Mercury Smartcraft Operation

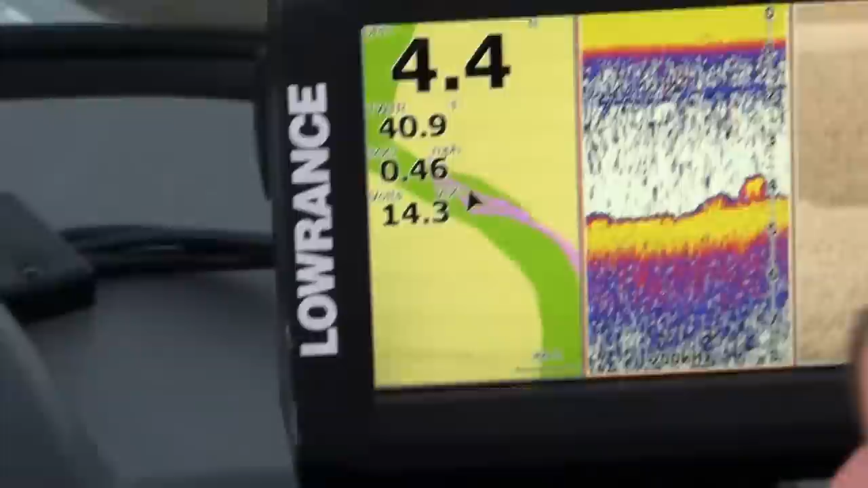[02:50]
It brings me up to 740 rpms and I can see on my GPS if I'm going the speed that I want to be going.